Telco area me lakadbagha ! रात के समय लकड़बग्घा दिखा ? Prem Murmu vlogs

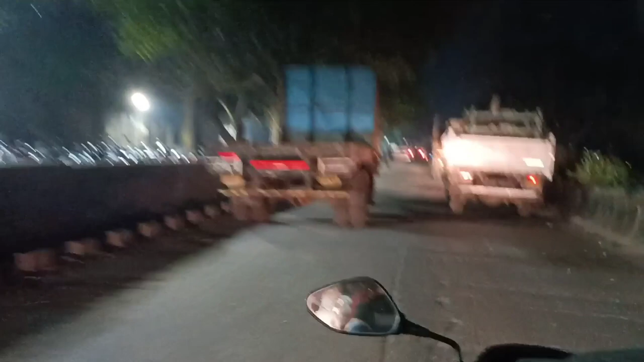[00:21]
एक नहीं बलकी एक से ज़्यादा बताया जा रहा है तो अभी हम लोग घर जा रहा है अगर रस्ते में दिख जाए
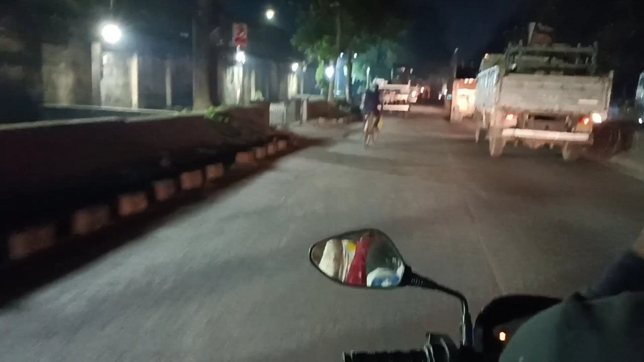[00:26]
तो आपको जरूर दिखाएंगे और इदर आप देख सकते हैं कमपणी वाला रोड जिसके चलते रात को बहुत
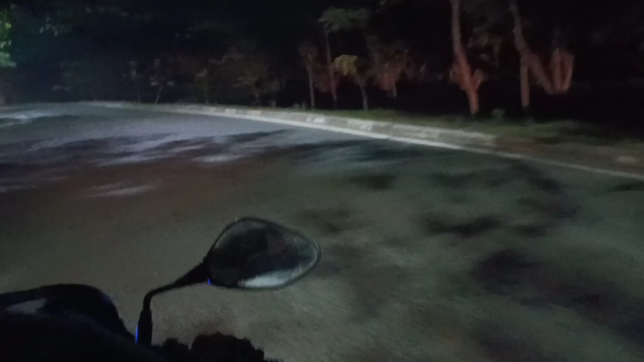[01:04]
और वाई इदर देख सकते हो कितना ज़्यादा अंदेरा है कुछ भी दिख नहीं रहा है तो यार आभी हम लोग
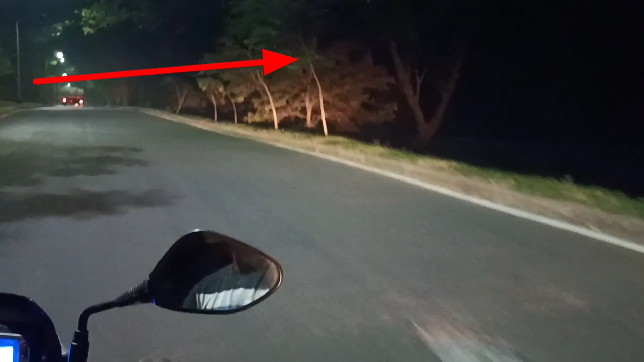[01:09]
सही सलमत घर पहुँच गये है मेरे दोस्तों ने एक वीडियो वेजा है तो आप इसे जरूर देख लेना
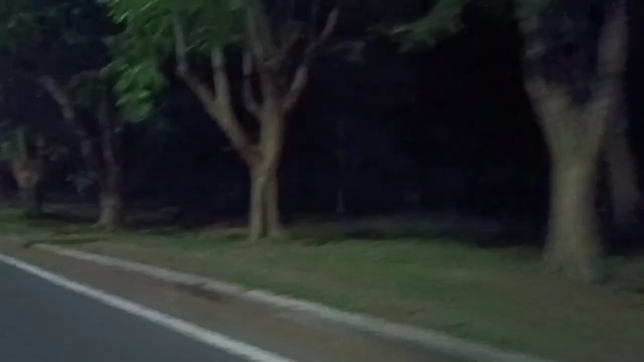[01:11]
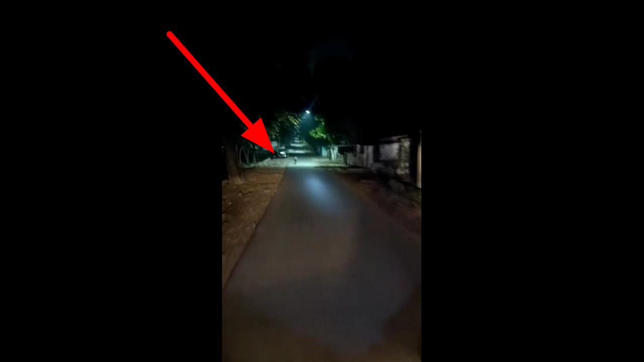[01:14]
तो इस बाले वीडियो में आप देख सकते हो कि किस तरह से रस्ते पर दोड़ रहा है